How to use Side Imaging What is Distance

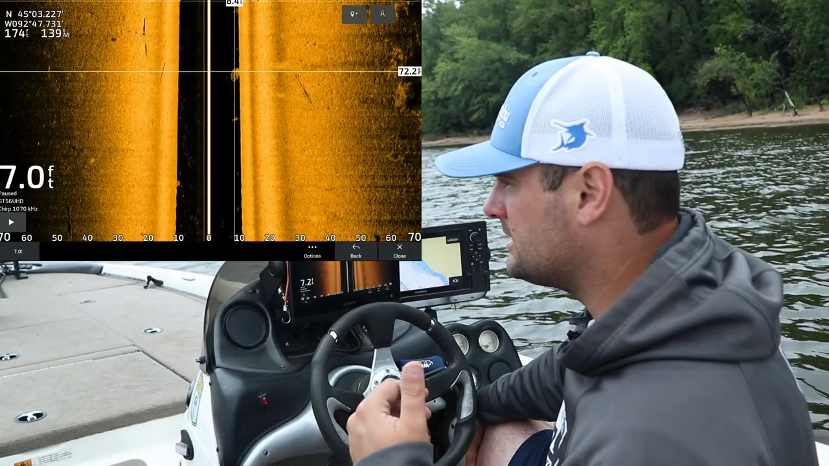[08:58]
On screen: depth 7.0 ft
dock pilings submerged cover like rocks trees brush piles it's a lot harder to find moving bait fish schools like that without some sort of forward-looking sonar unless you just have your trolling motor or you're just sitting in deeper water right on top
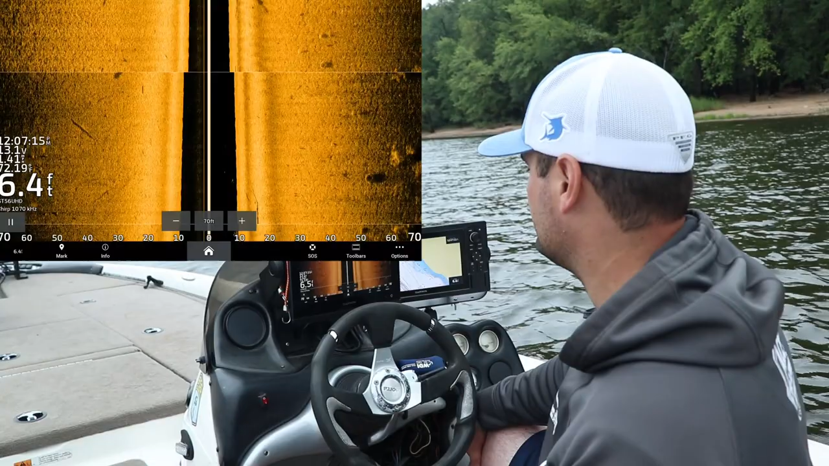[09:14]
of them but this is how I set up side imaging and that was the answer to the question of how do you
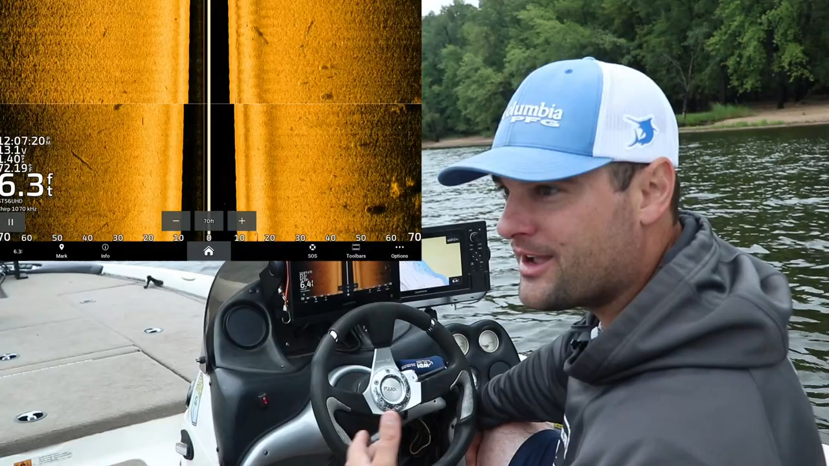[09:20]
find the distance away left and right an object is and why the black